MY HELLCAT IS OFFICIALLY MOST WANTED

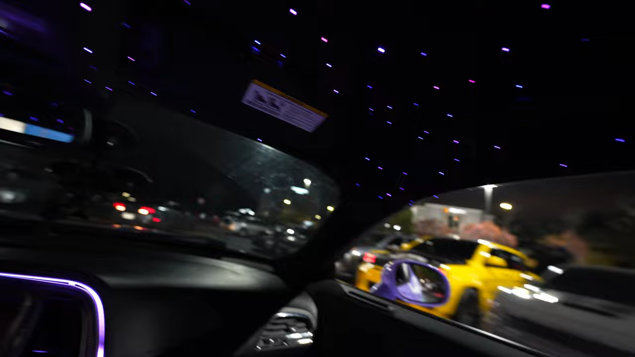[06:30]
He a real nigga. He got in front of the cop. He a real nigga. Oh, shit.